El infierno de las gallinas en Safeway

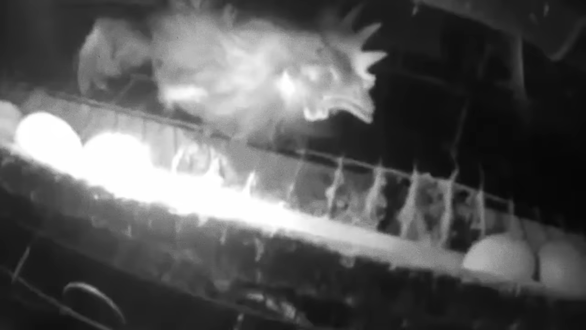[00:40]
Las aves quedan dolorosamente enredadas en los alambres de las jaulas o debajo de las bandejas de alimento.